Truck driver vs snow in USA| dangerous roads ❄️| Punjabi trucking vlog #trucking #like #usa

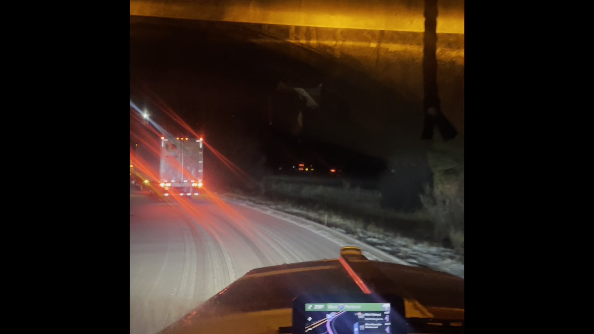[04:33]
ਹਾਂਜੀ ਅਸੀਂ ਰਾਤੀ ਆ ਗਏ ਸੀਗੇ ਇੱਥੇ ਰੈਸਟ ਏਰੀਏ 'ਤੇ, ਰਾਤੀ ਨਹੀਂ 8:30 ਆ ਗਏ ਸੀਗੇ ਰੈਸਟ ਏਰੀਏ 'ਤੇ, ਇਹ ਰੁਕੇ ਸੀਗੇ 84 ਹਾਈਵੇ ਨਾਲ, ਜਿਹੜਾ ਉਹ ਬੰਦ ਸੀ, ਉਹ ਮੈਸੇਜ ਆ ਗਿਆ ਸੀਗਾ ਬੋਰਡ 'ਤੇ 84 ਹਾਈਵੇ ਬੰਦ ਕੀਤਾ ਇਹਨਾਂ ਨੇ ਓਰੀਗਨ
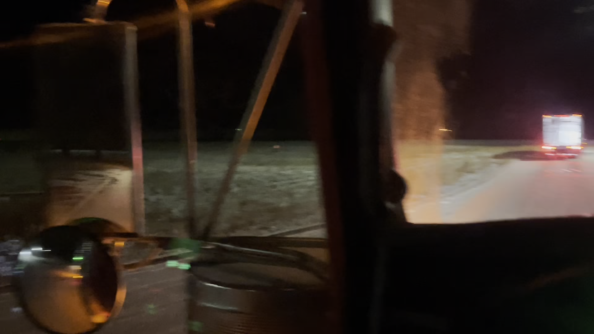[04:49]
ਦੇ ਵਿੱਚ, ਓਰੀਗਨ ਹਾਂ ਓਰੀਗਨ ਦਾ ਬੰਦ ਕੀਤਾ ਸੀਗਾ।
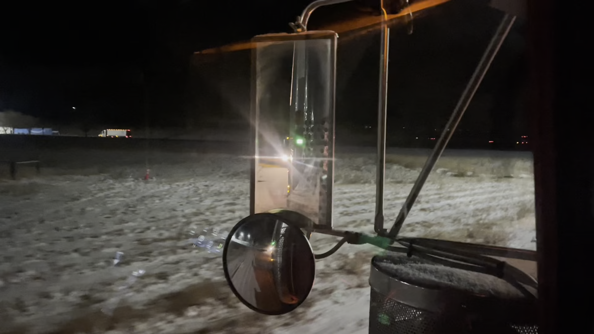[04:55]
ਅਤੇ ਹੁਣ 3:30 ਹੁਣ ਖੋਲ੍ਹਿਆ ਉਹਨਾਂ ਨੇ ਰੋਡ,
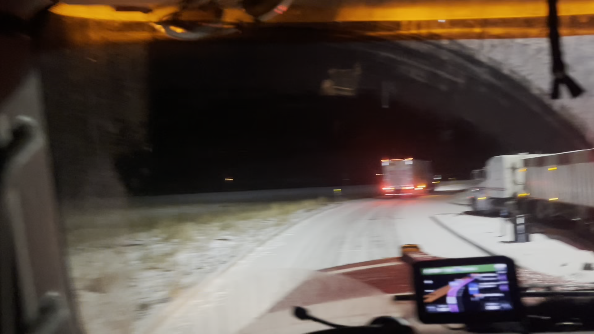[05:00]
ਹੁਣ ਅਸੀਂ ਤੁਰੇ ਸੀਗੇ ਰੈਸਟ ਏਰੀਏ ਤੋਂ, ਅਤੇ ਹੁਣ ਜਾਂਦੇ ਹਾਂ ਹੌਲੀ ਹੌਲੀ, ਫਿਰ ਅੱਗੇ ਜਾ ਕੇ ਸ਼ਾਇਦ ਚਾਈਨਾ ਪਾਉਣੀ ਆ ਪੈਣ, ਕਿਉਂਕਿ ਵੈਦਰ ਕਾਫੀ ਖਰਾਬ ਆ।
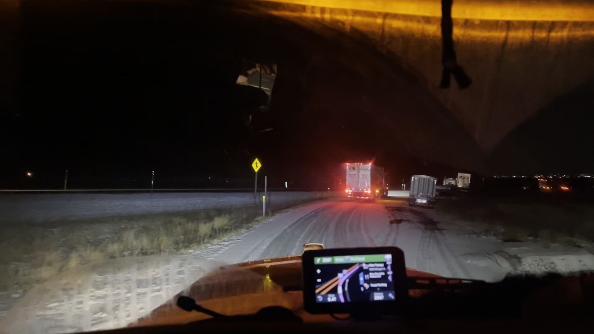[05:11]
ਹਾਂ ਤੁਸੀਂ ਦੇਖ ਹੀ ਰਹੇ ਹੋ ਕਿੰਨੀ ਸਨੋਅ ਪੈ ਰਹੀ ਆ, ਪੈ ਕੇ ਹਟ ਗਈ। ਹਾਂਜੀ ਇੱਥੇ ਲੱਗ ਗਈ ਆ ਸਨੋਅ ਪੈਣ, ਆ ਵੇਖੋ ਚਾਈਨਾ ਪਾ ਰਹੇ ਹਾਂ ਆਪਣਾ ਭਾਈ ਦਾ ਟਰੱਕ।